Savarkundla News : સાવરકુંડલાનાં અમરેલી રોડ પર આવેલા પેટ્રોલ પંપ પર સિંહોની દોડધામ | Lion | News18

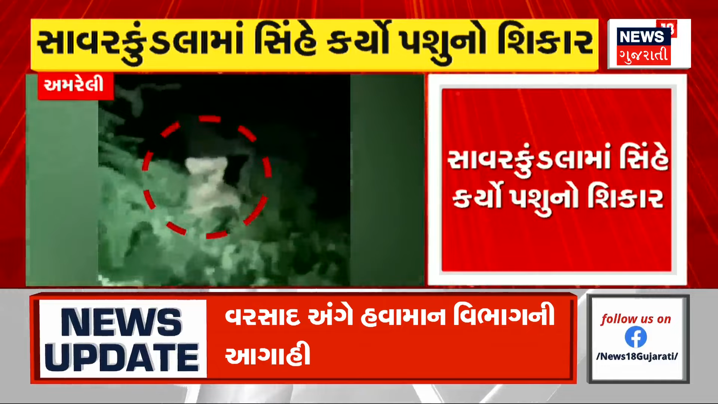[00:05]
तरण सीहोए पशुनों मारण करियो, मारण करतो विडियो वायरल थे हो छे,